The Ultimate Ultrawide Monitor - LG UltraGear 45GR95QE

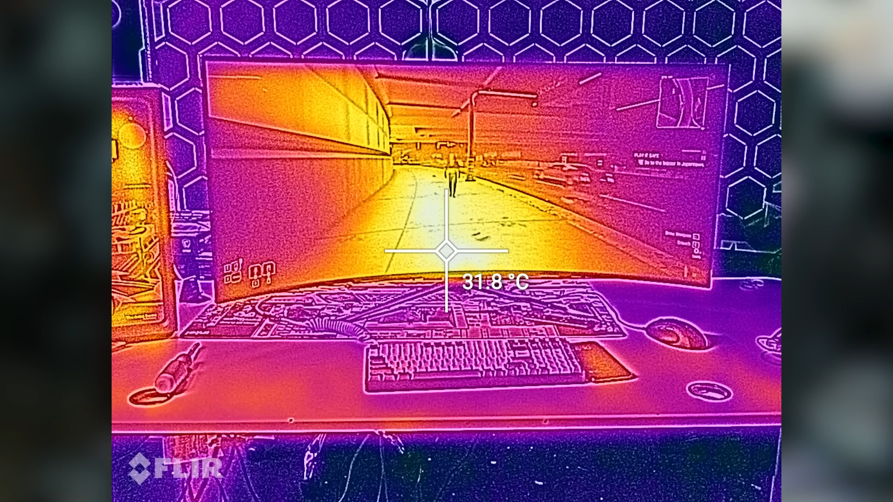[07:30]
On screen: spot 31.8°C
And I found that it was roughly 31 to 32 degrees Celsius at the worst parts of it, but mostly maintaining in the 29 to 30 degrees Celsius, making it so that the monitor's not at all warm to the touch.